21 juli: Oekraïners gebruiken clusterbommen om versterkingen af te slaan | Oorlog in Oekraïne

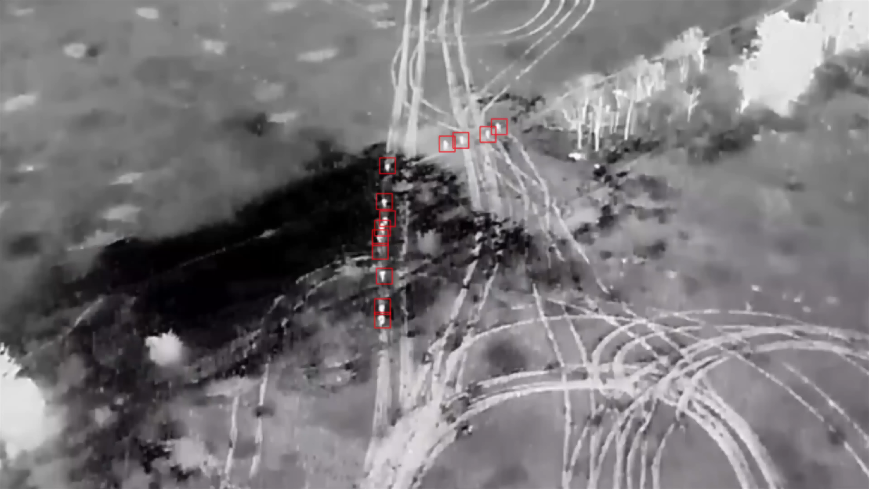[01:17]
openen Oekraïners onmiddellijk het vuur op hen.
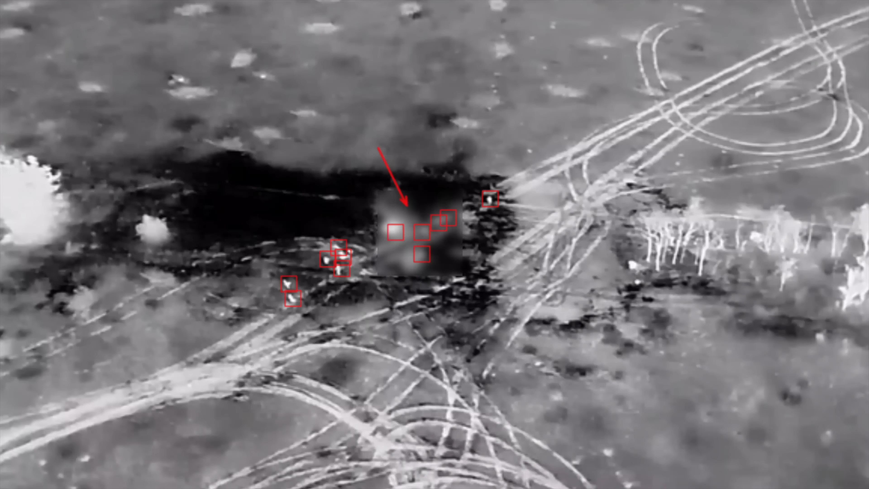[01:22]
Als het de Oekraïners niet lukte om de hele eenheid met regulier geschut uit te schakelen en de Russische troepen zich verspreiden,